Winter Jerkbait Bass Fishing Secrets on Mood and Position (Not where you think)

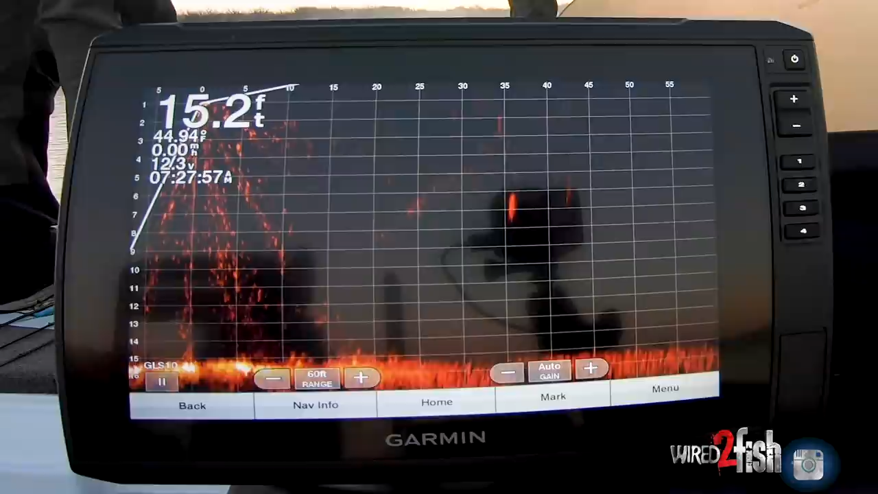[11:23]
On screen: depth 15.2 ft
And if you get one of them following it and another one to be act interested, one of them is going to eat it. It's just a competition between the two of them.